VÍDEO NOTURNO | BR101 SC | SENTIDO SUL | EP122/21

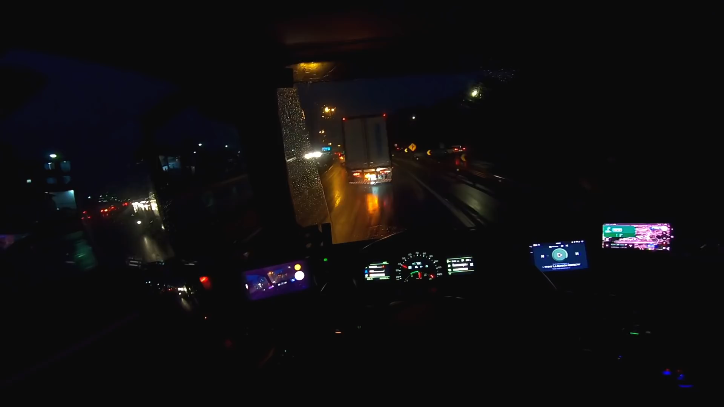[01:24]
Olha a placa ali, ó. Quilômetro 197, sentido sul. Biguaçu, então, já ficou aí no retrovisor. Eita, que maravilha. Ai, parou. Parou por quê? Porque parou. E não vai render, né?
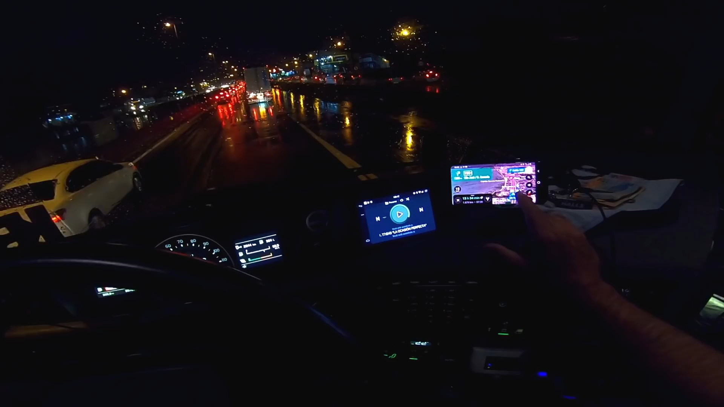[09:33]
Congestionamento, né? Vermelho, vamos ver até onde. Deixa eu ver aqui. Aí vermelho, ó, depois dá uma aliviada no azul ali, depois fica em laranja. Trânsito lento, parará, parará. Depois pega em vermelho de novo.
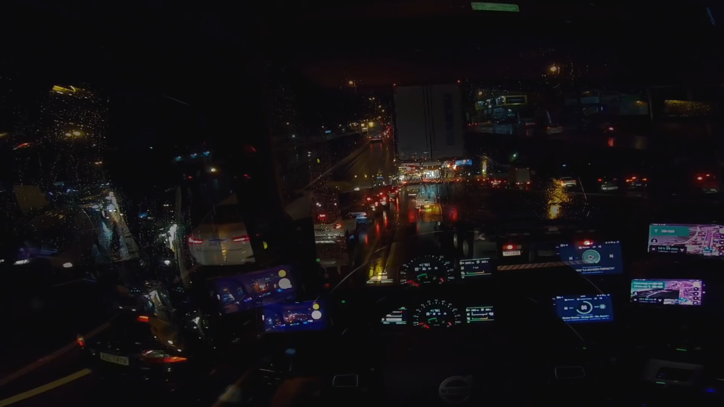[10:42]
Tem que ter cuidado pra não misturar as tintas aí. Pessoal, geralmente eles entram aqui, ó, na frente, achando que a gente tá enxergando, né? Que tá vendo aí. Então tem que ficar atento, né? Por isso que aquele espelhinho lá, ó, aquele espelhinho lá ajuda um monte, ó.
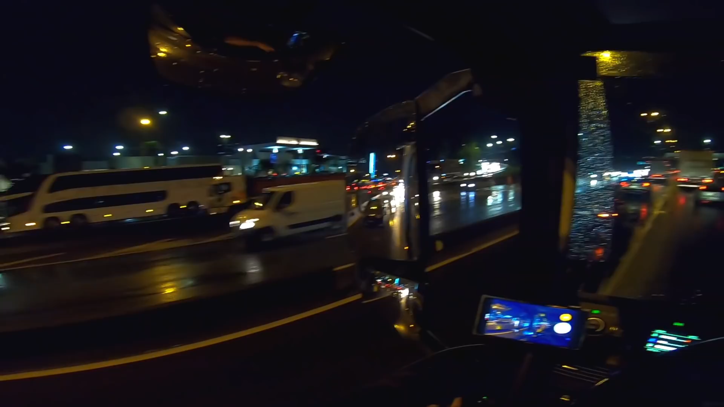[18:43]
Ó, mais um catarinense lá, ó. Os busólogos de plantão, hein? Adoro ver, né, esses ônibus aí. Top. Ó o barulho. Movimento.
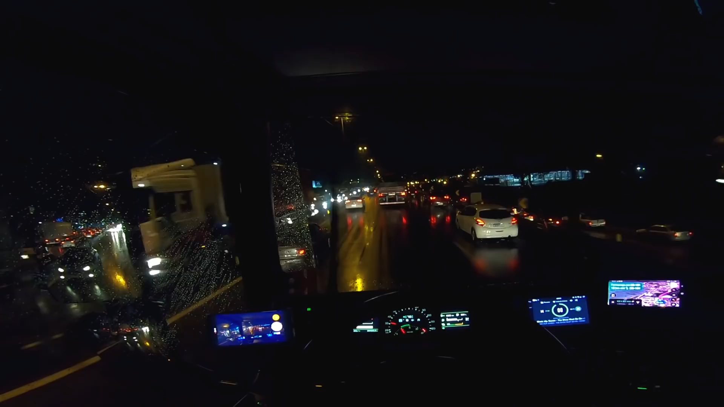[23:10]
E esse horário é bem mais automóvel do que caminhão, né? Até tem caminhão, mas é bem menos. Veículo na terra e avião no ar. Ó, tá baixando um avião lá também. O aeroporto fica nesse sentido aqui do lado esquerdo.
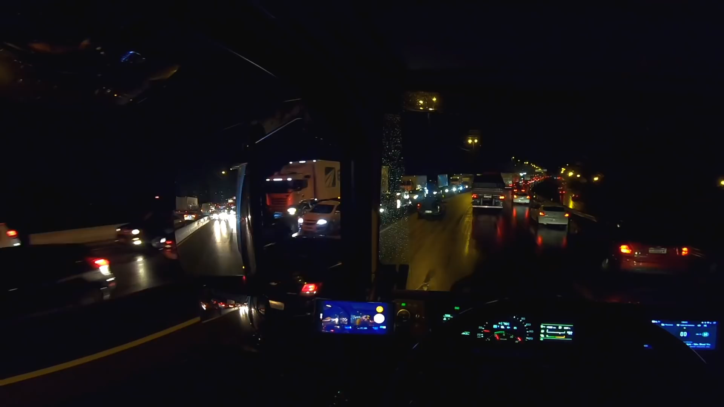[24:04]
Porra, se assustou. Tava mexendo no celular, chegou a dar um pulo. Fique ligado.